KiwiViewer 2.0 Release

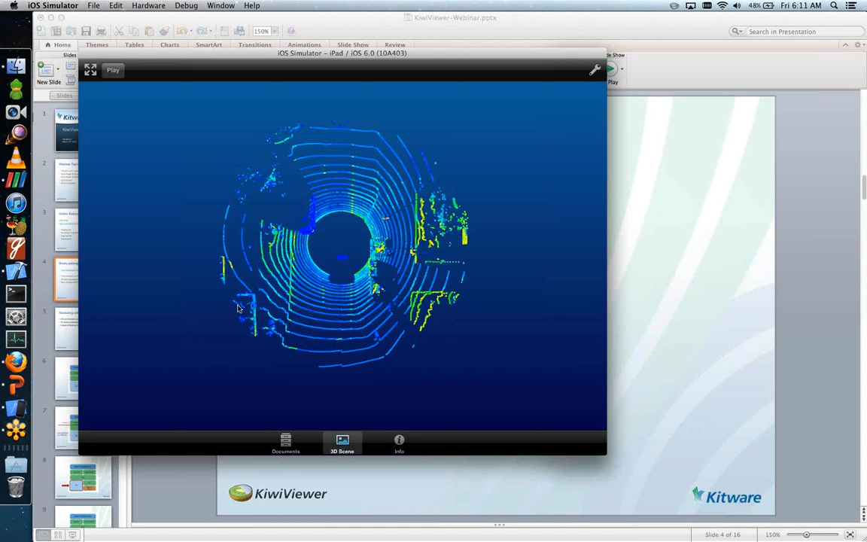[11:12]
But we also have this lidar data set which is lidar data from a Velodyne sensor
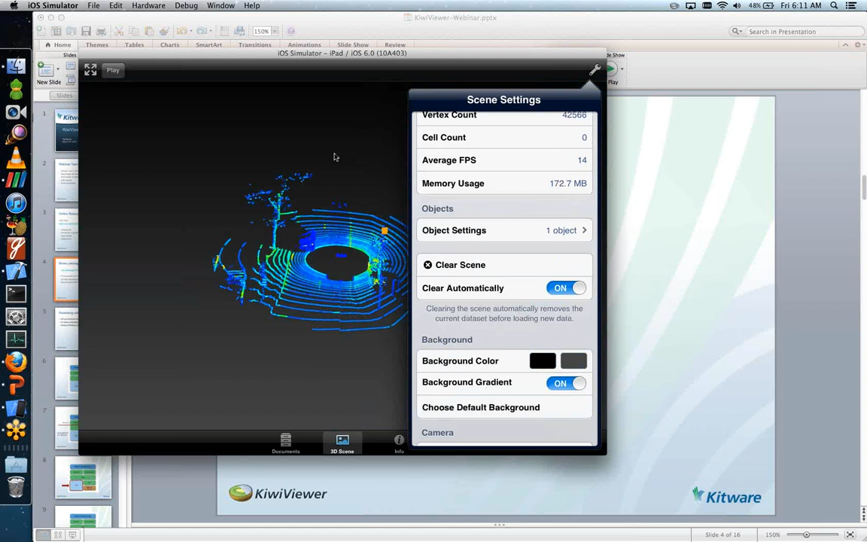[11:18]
which is mounted to a car driving down the street and so here we have about 20 frames of animation as the car drives forward and it's really great. The lidar data intensity picks up things like the street signs are high intensity because they're retro reflectors and same with the lane markings. So this is kind of an interesting one. You can actually see the lane markings on the ground there. We also have a point cloud data set here.
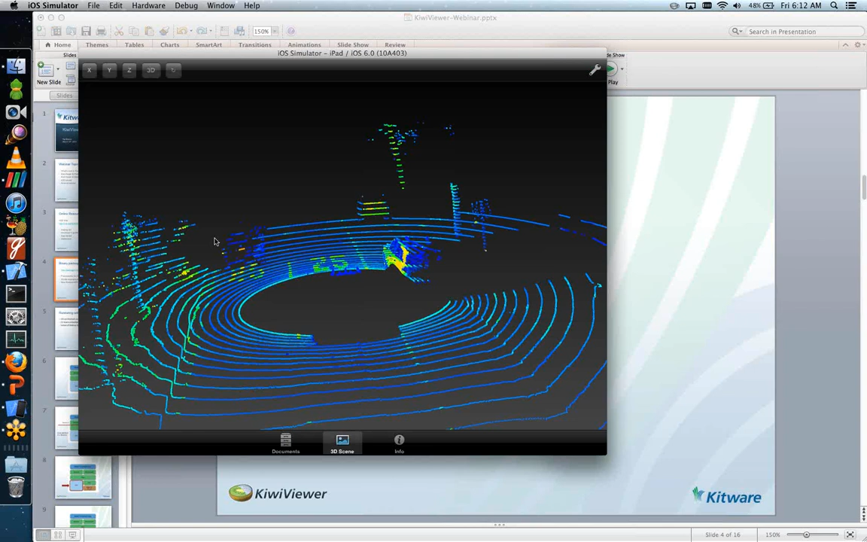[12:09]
And this is actually a volume. So I can click on the 3D button and we can see what it looks like in 3D.